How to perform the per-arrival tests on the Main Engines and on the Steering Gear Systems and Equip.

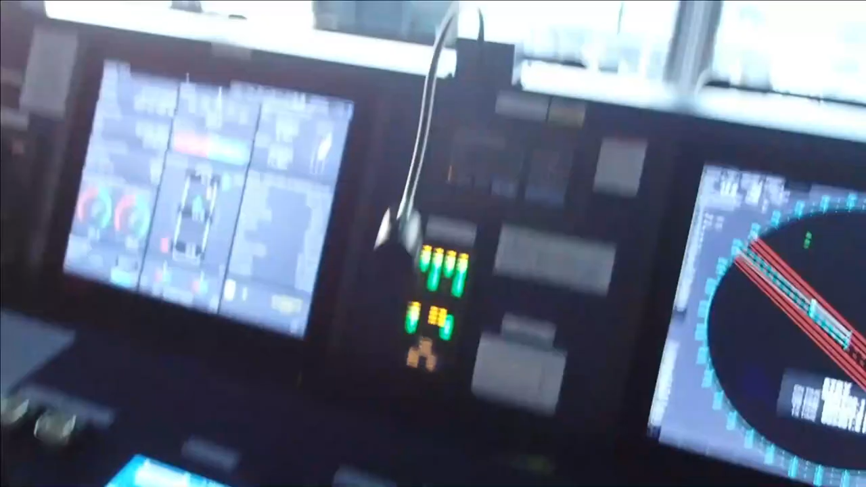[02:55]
I'm doing a starboard 10. The vessel is swinging to starboard, which you can see here on the rate of turn.